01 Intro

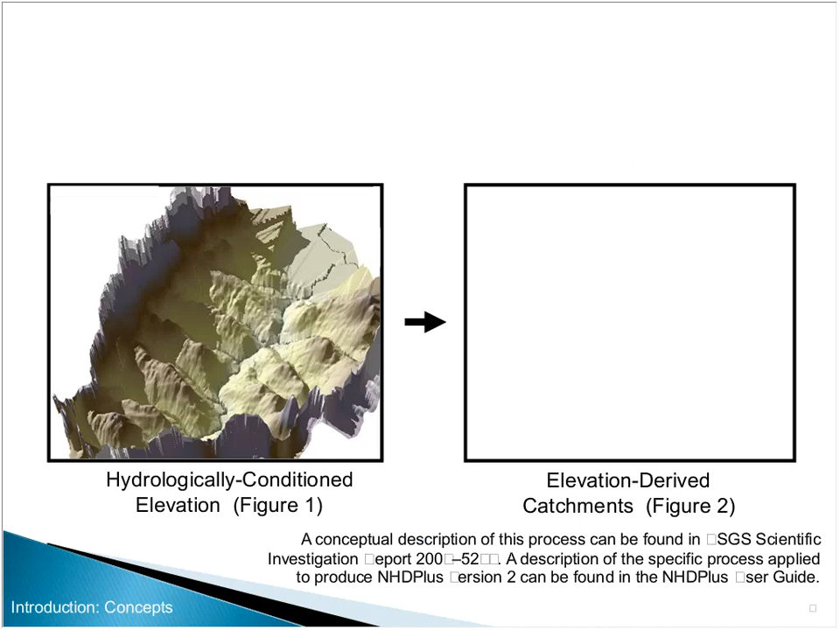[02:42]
And so we modified, we used the WBD to wall up the ridge lines and the blue lines from the NHDP to burn in to the elevation, their location, so the low spots and the elevation aligned with the streams.
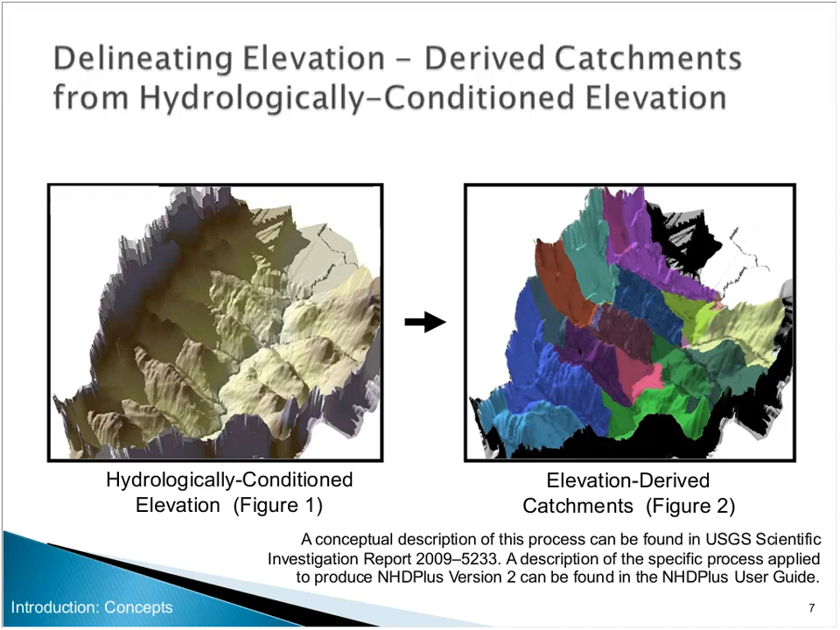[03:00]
And all that's background for our preparation for doing watershed delineation and GIS. And so that's how we created the catchments.